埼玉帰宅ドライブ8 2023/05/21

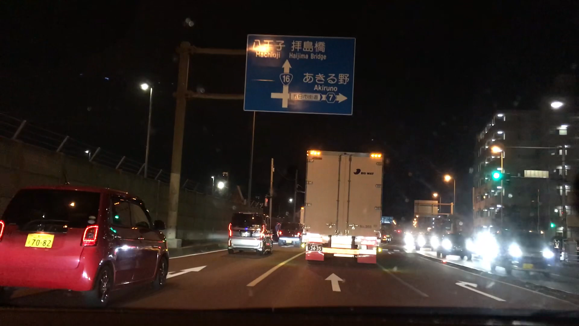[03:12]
めっちゃここほうほうほうここまでいっぱいいるおりますね
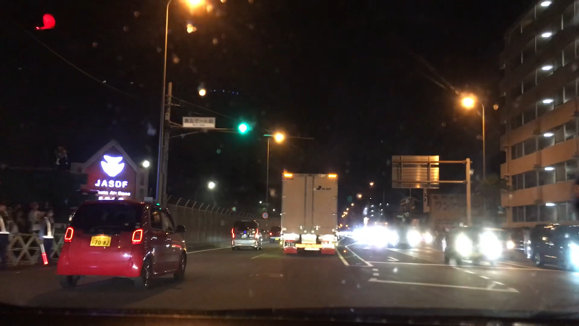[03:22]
うわーすげーすごいねまだいっぱい人いるじゃんすごい人だねやばいやーなんか喋ってるってことはあそこにいたふけえさんかふけえさん今日いっぱいいんの?めちゃくちゃ人いるねうわーまだいたんだ8割9割車乗してくれって感じだろうねほとんど人はみんな電車乗ってる俺の車はちょっと汚れてるってダメようんみんな思うんだよ車庫でいいからあの回送バスの汚れてるとかさふっすごいね